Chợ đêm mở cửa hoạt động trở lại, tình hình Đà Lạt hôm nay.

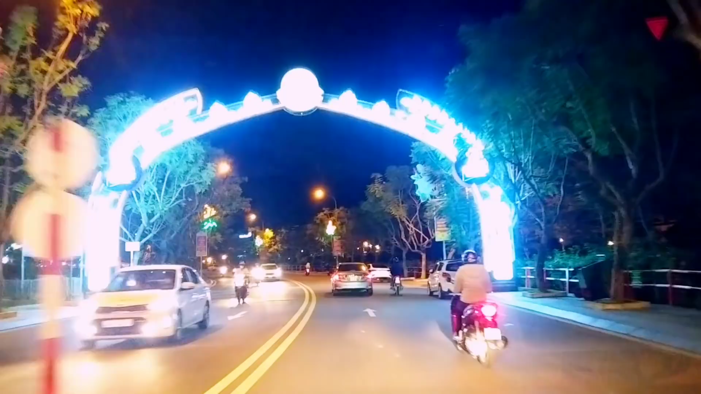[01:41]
Lạt đã chính thức hoạt động trở lại thì không biết nó đã hoạt đồng lại hay chưa thì hôm nay mình sẽ chạy ra ngoài khu chợ này để cập nhật một số tình hình gửi đến quý kênh thủ quý vị Đà Lạt trời mưa đường xá ướt ác cũng đẹp nhưng mà nhưng mà mà đến đây là kênh thủ quý vị đà Lạt trời mưa đường xá ướt ác cũng đẹp nhưng mà có chương trình vậy là chúng ta là
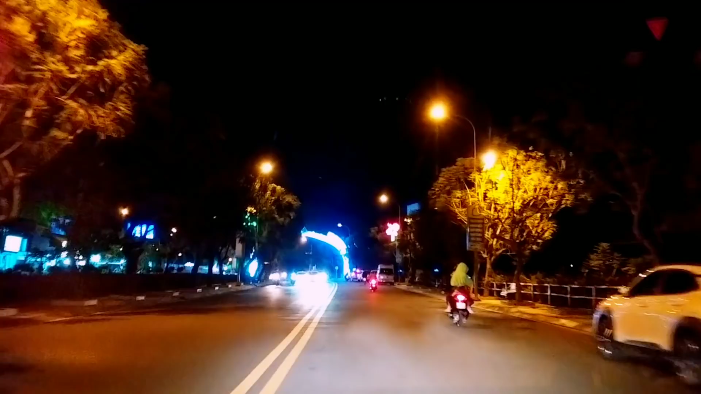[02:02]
kênh thủ quý vị đà Lạt đại lạt trời mưa đường xá ướt ác cũng đẹp nhưng mà xa rất đẹp nhưng mà nó buồn và hôm nay
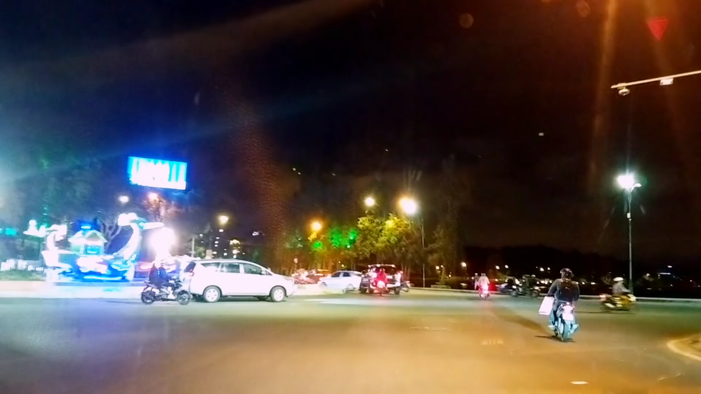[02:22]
Đà Lạt có ngày nắng đẹp tảnh ráo và quý vị có thể thấy là nó cũng đẹp luôn và nó có sinh khí nó có vui tươi hơn rồi người dân
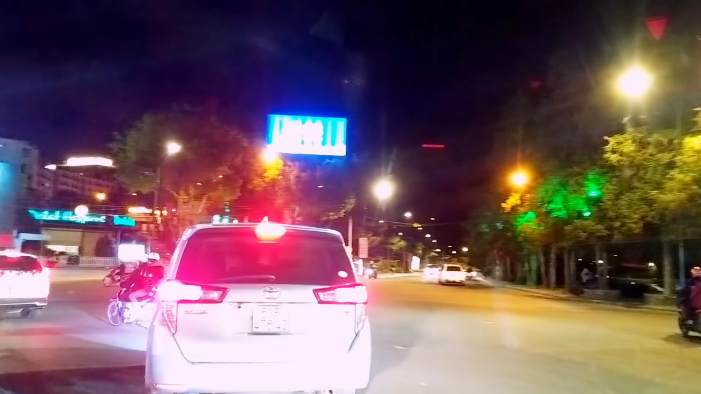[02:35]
ra đường nhiều hơn và khách du lịch họ cũng đi dạo ở loanh quanh khu vực này cũng
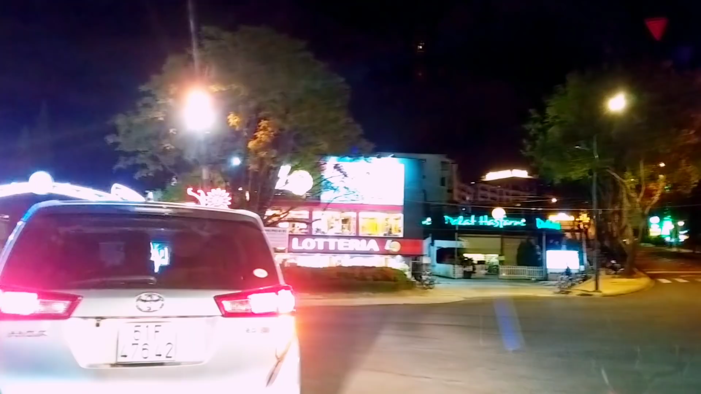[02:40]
được nhiều hơn quý vị mình cảm thấy nó rôn rã và vui
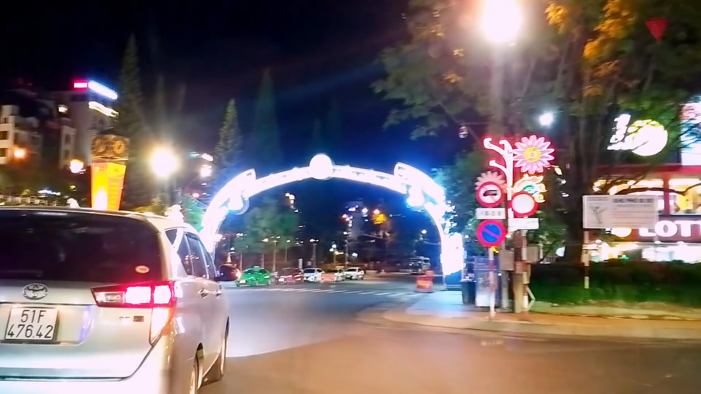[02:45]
hiện tại thì mình đang chạy vào khu vực chở đêm này kính tôi quý vị
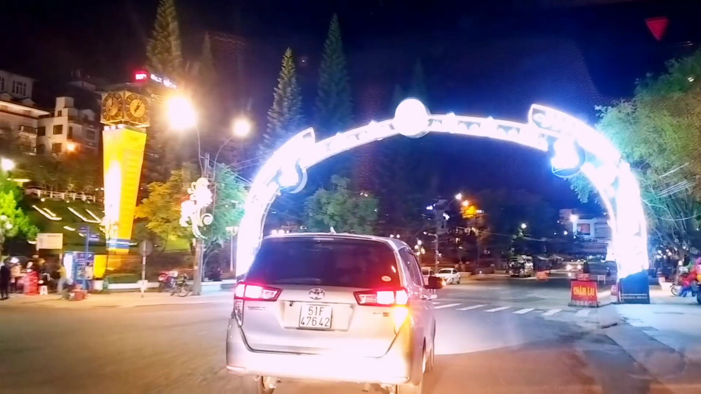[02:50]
như quý vị đã thấy trước mặt đó khu vực chở đêm này đã bật đèn sáng trưng rồi
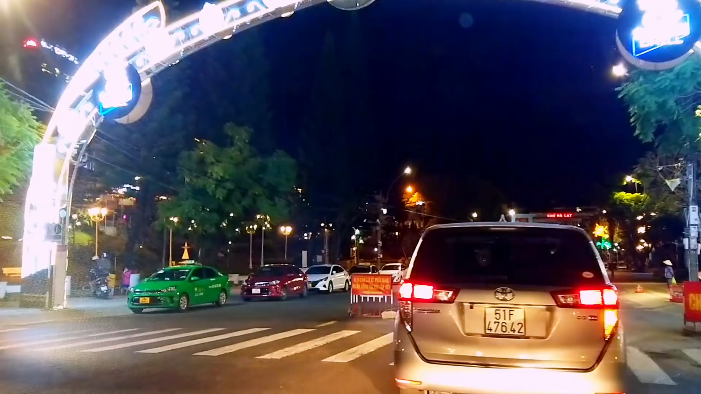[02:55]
quý vị nó không tối ôm giống như những cái
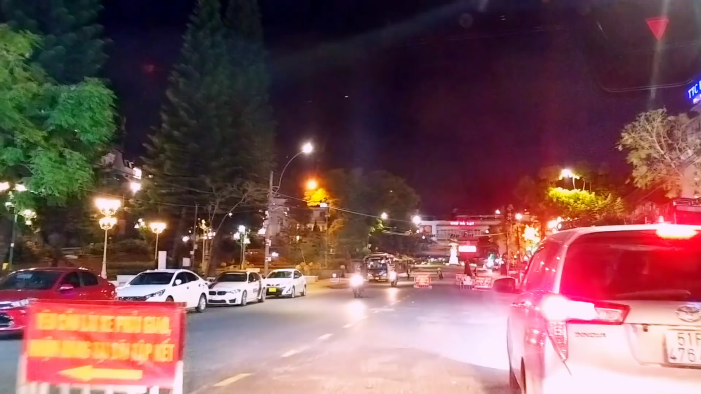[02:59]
ngày tháng trước những ngày tháng trước thì mình chạy vào đây thì khu này nó tối thuy ở quý vị nhìn rất là ưu ám và buồn hiện tại thì bật đèn lên như thế này rồi có lẽ đã chính thức cho hoạt động trở lại bên tay phải của chúng ta người ta là cái cửa hàng bán đặc sản Lan Pham đã mở cửa và chúng ta nhìn ở phía trước thì có lắp đắp một vài sạp hàng
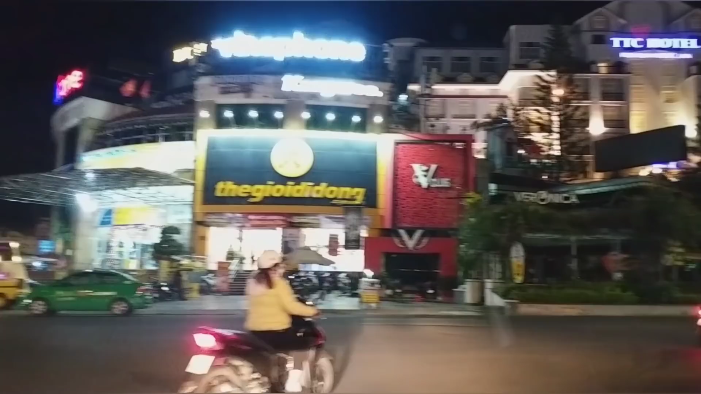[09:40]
vị khách du lịch họ cũng xuống đây để vui chơi và mua sắm
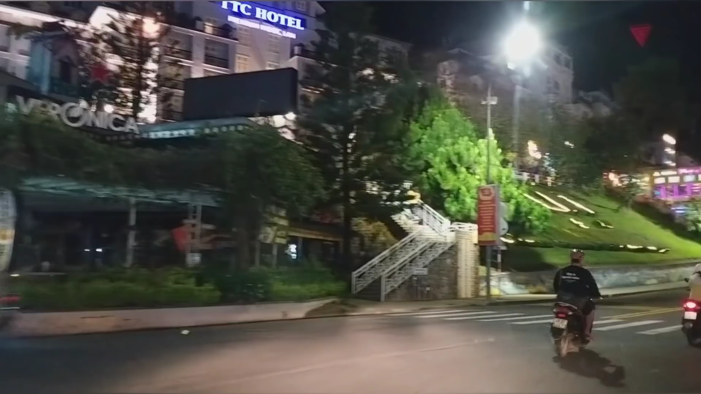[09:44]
Những dãy quán cà phê ở bên trái của chúng ta đó Nó nằm ở
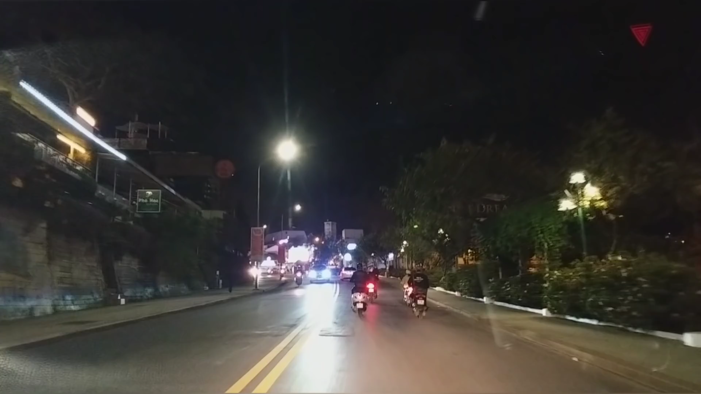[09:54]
mẻ đường Nguyễn Chi Thanh và con đường Lê Đại Hành này Chỉ có một vài quán mở cửa thôi còn lại
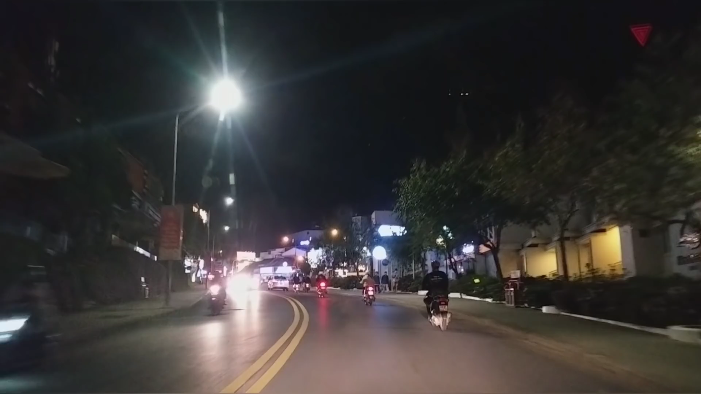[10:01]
đa số là tắt đèn Có lẽ họ cũng lo ngại về tình hình dịch bệnh và ván khách nữa Cho nên vì họ vẫn còn đóng cửa chứ thực ra là vẫn cho phép mở cửa bấy lâu nay rồi
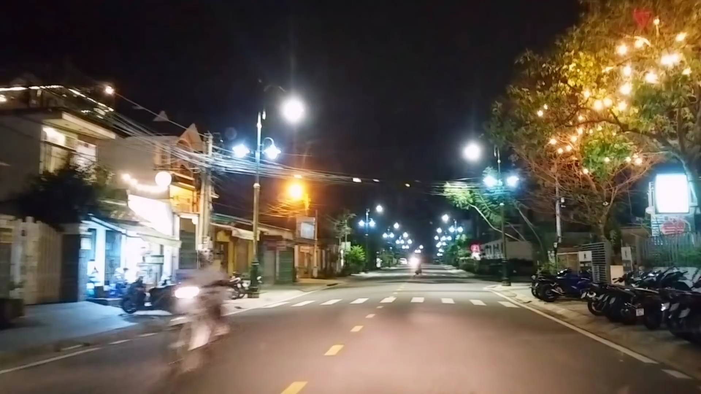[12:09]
chúng ta đang đi trên con đường Nguyễn Du thuộc vườn chính của thành phố Đà Lạt Con đường này khá là băng phẳng và nó thẳng nữa